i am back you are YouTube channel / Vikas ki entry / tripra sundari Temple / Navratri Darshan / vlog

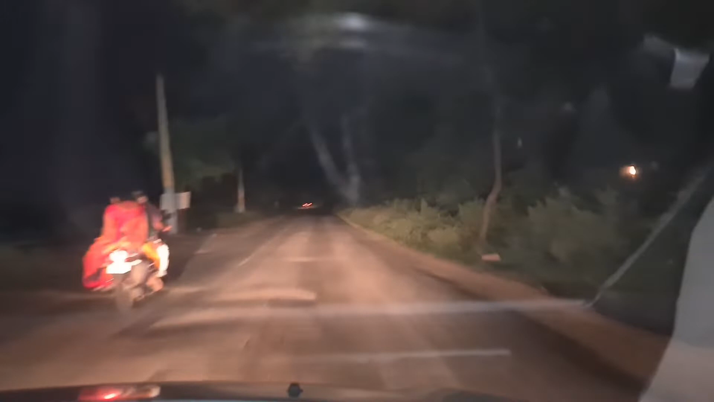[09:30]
तो अभी रोड में गड्ढे देख रहे हो आप, बहुत बड़े बड़े गड्ढे।